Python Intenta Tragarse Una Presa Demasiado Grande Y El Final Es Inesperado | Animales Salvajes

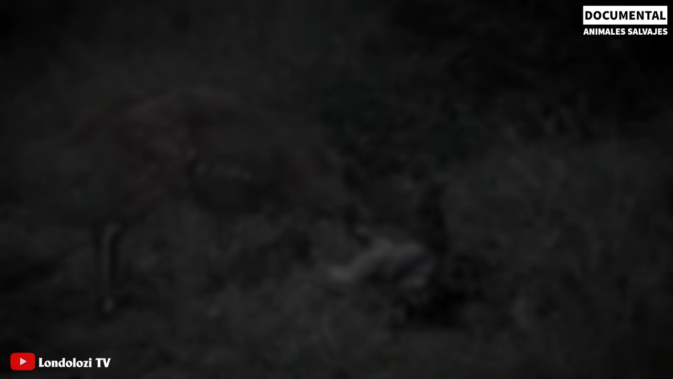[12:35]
Además, la madre antílope constantemente intentaba liberar a su hijo y mordía repetidamente el cuerpo de la pitón. Pero casi todas las acciones no tienen efecto. El antílope no se fue, incluso trató de gritar en voz alta para buscar ayuda de sus congéneres humanos. Pero al final, el antílope joven todavía no se salvó. La madre vio impotente que su débil hijo dejaba de respirar lentamente.
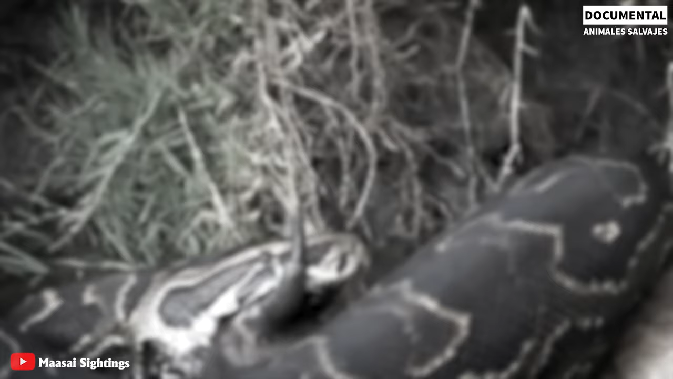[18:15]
Por lo general, cuando caza, la pitón usa su cuerpo fuerte para apretar a su presa, hasta que el corazón de la presa deja de latir. El cuerpo de la presa se aprieta hasta ablandarlo para que la pitón gigante pueda tragárselo fácilmente. Tiene la capacidad de metabolizar los alimentos según su mecanismo especial.
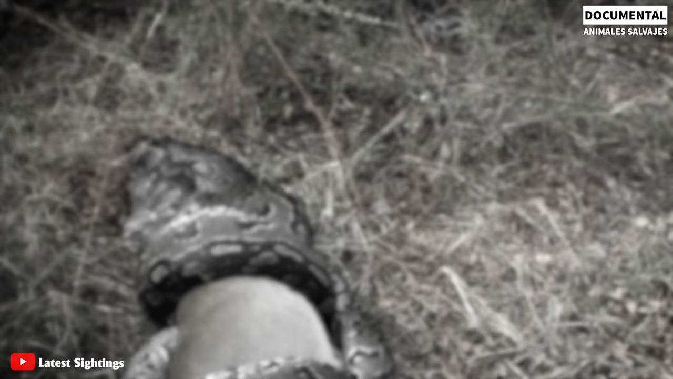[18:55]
Se retorcía de dolor tratando de deshacerse de los cuernos del antílope muerto.
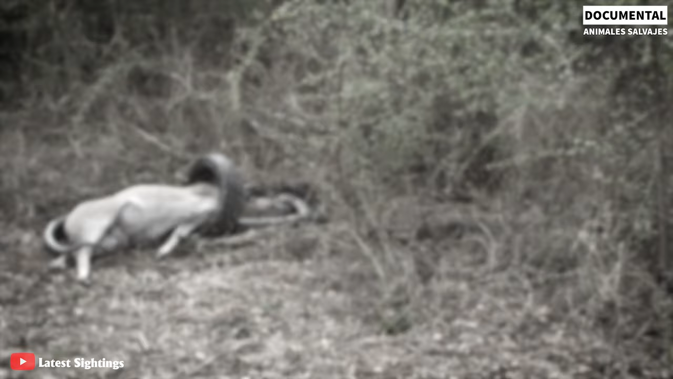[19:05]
Debido al dolor y al miedo, la pitón gigante decidió abandonar a su presa.
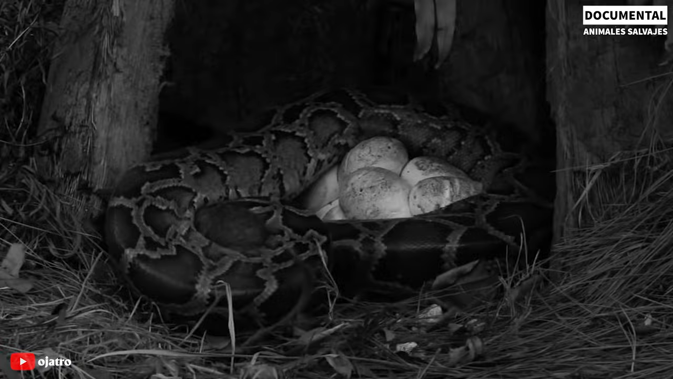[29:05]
Y luego de repente se arrojó para agarrar a la presa
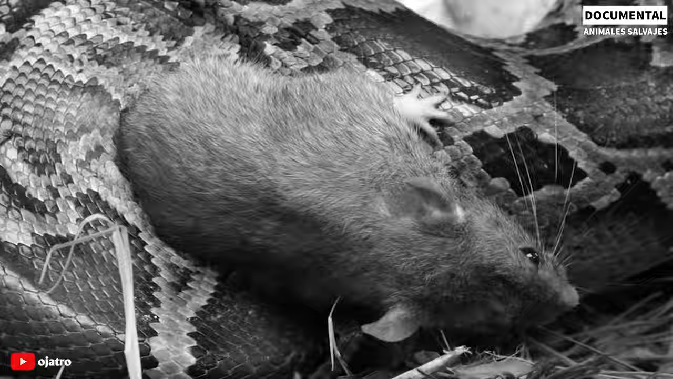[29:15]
Al mismo tiempo utiliza todo su cuerpo flexible para envolver con fuerza a su presa Y encogerse lentamente hasta que la presa muere de asfixia